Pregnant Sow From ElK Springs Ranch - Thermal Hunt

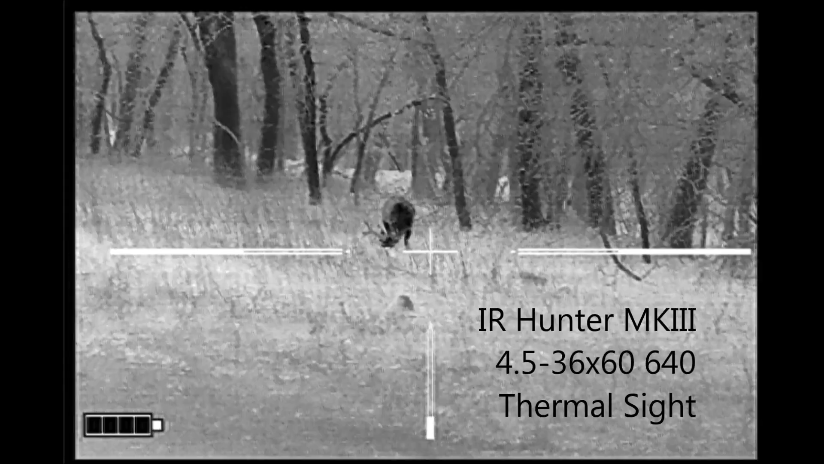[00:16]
Here we see one of the deer that I passed during the course of the stalk.
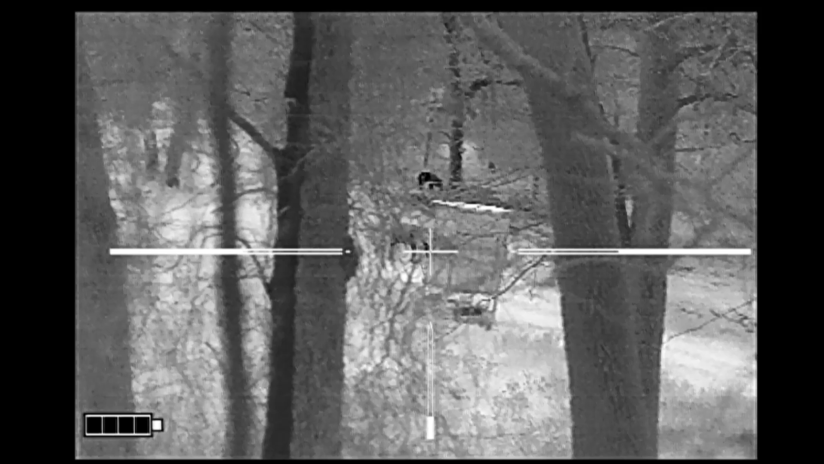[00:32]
Here's where I initially saw the hog. He's just above a box blind that an elk is walking behind right now.
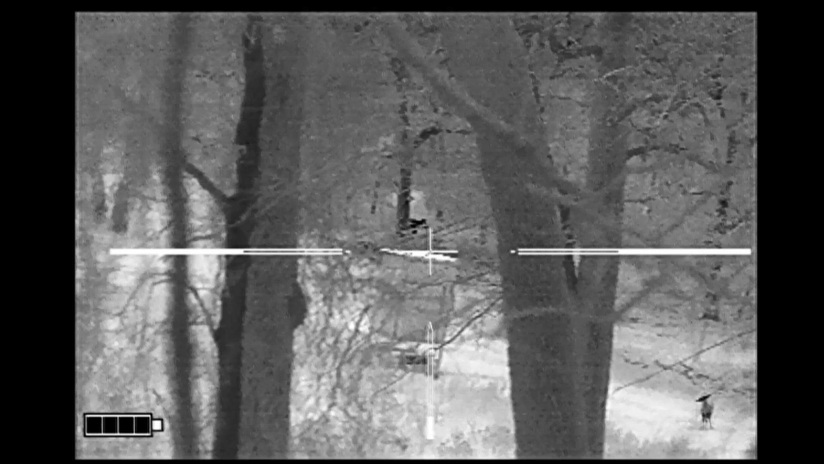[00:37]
There the elk is appearing on the other side, so I need to move into a better position to shoot.
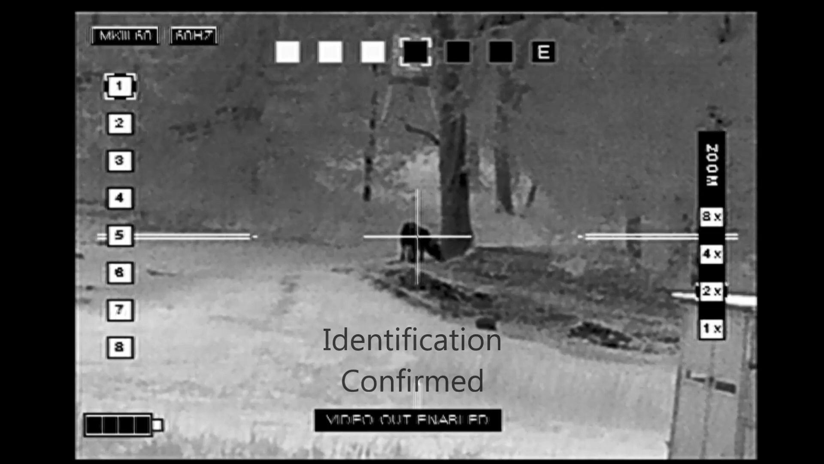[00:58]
It is indeed a hog. So I just need to line up for my shot.
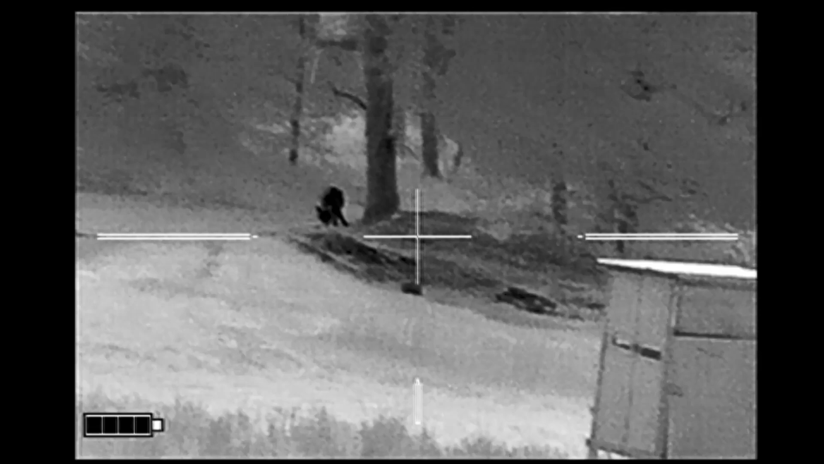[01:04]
I do a quick check to make sure there are no other animals around. Here we go. At this point, I've walked about three quarters of a mile to get to this shot, and then I figure I've got to walk three quarters of a mile back to my truck. As I watch the hog, I notice that it's starting to move.
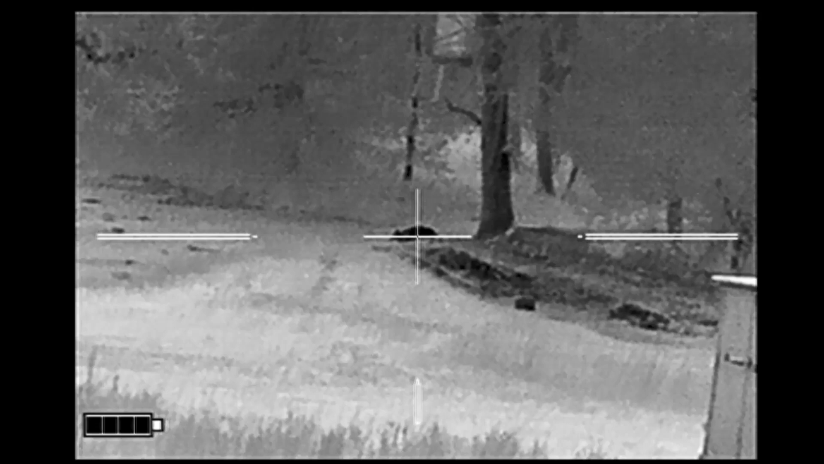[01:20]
So I decide that I don't want to walk over and check it. I'll just take what I'm going to call a quality assurance shot and anchor the hog in place.
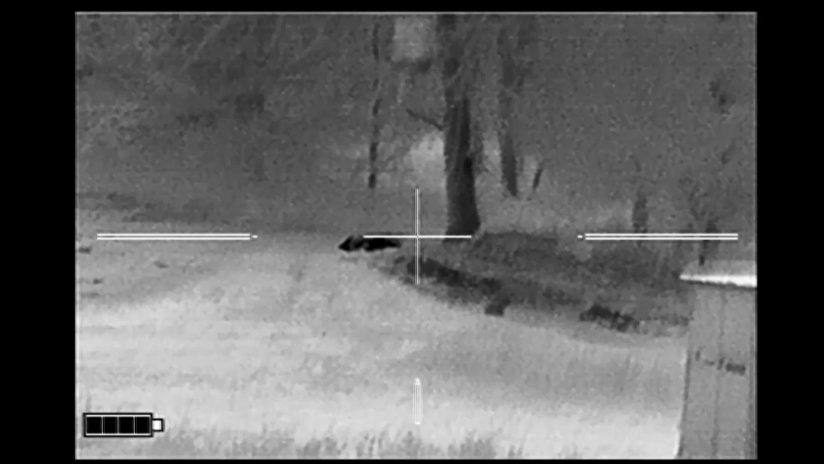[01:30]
I was surprised to find that the lone hog that I shot was indeed a sow.